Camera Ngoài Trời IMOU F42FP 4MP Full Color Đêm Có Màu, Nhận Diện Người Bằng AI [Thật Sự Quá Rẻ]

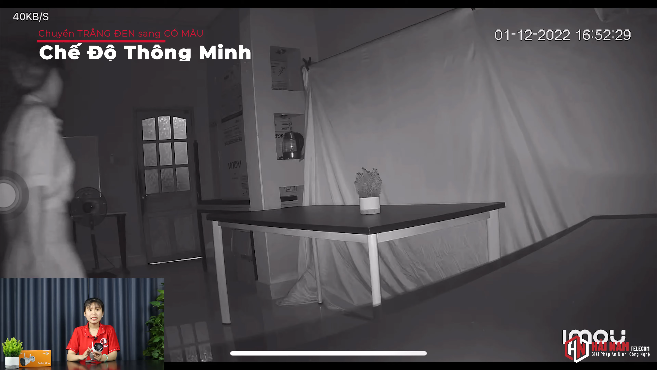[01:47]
sang ghi hình có màu khi phát hiện có người xuất hiện trong khu vực giám sát Cuối cùng là chế độ tắt Bạn có thể chọn chế độ này khi muốn camera giám sát và ánh sáng tại khu vực thì chế độ này nên áp dụng khi khu vực có sẵn đàn chứa sáng hoặc là bạn không muốn kẻ gian biết được khu vực có lắp đặt camera